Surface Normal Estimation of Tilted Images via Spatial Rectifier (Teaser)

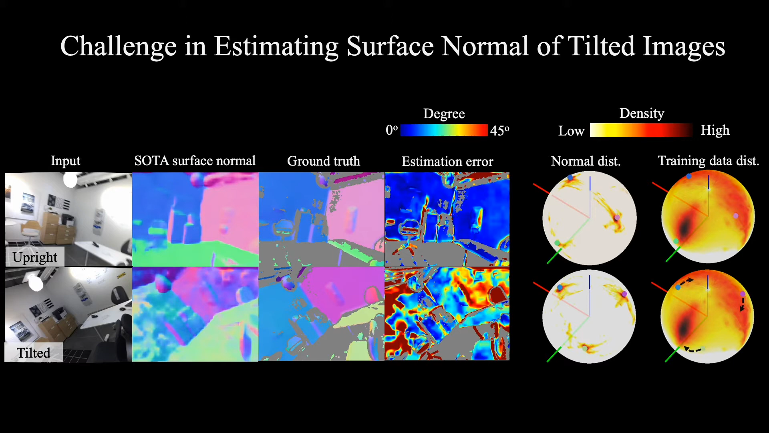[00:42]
While surface normal distributions of upright image is well aligned with the training data, there is a distribution gap for the tilted surface normals. We propose a spatial rectifier designed to learn a transformation to minimize this distribution gap.
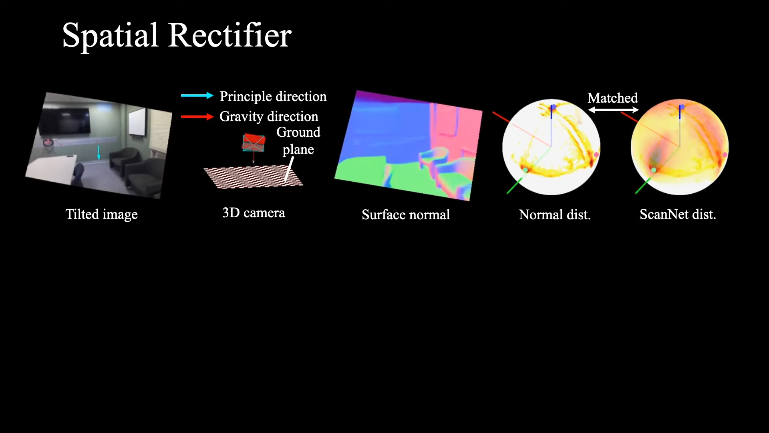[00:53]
Given an input image, we use the spatial rectifier to warp the image where the surface normal estimator can predict accurately and warp back to the input domain.
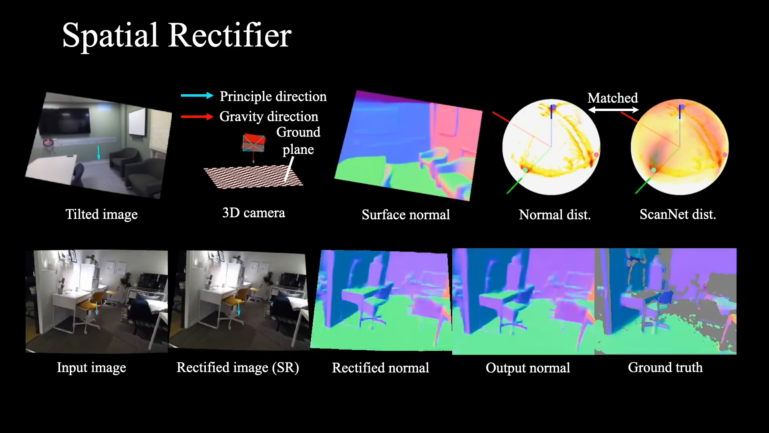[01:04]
Here we show some comparison.
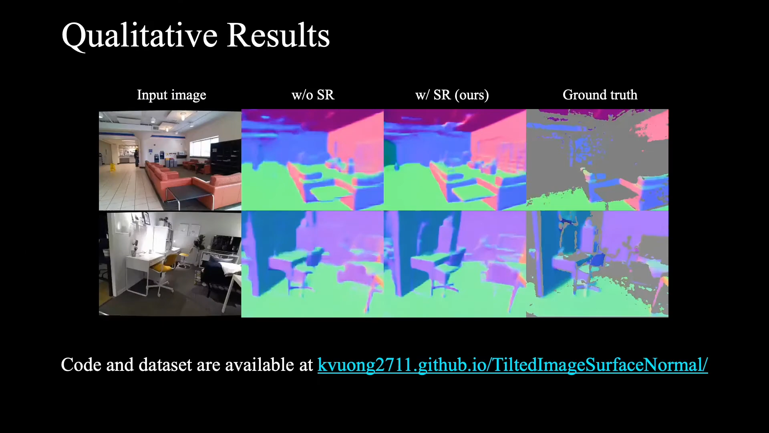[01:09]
Our estimator can correctly predict surface normals
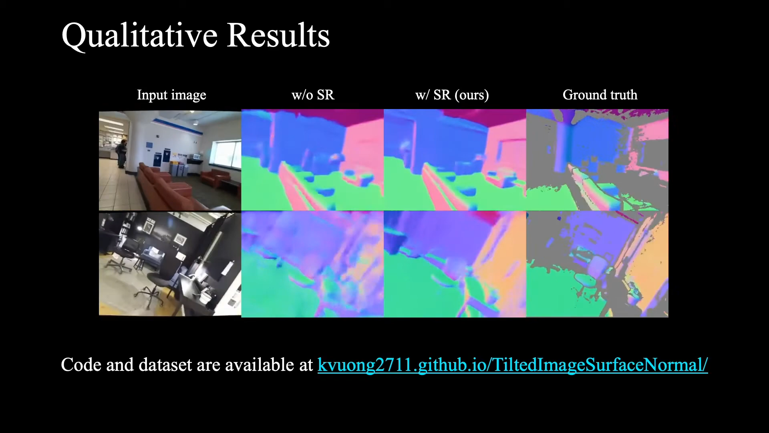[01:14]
of tilted images and significantly outperform the one without the spatial rectifier.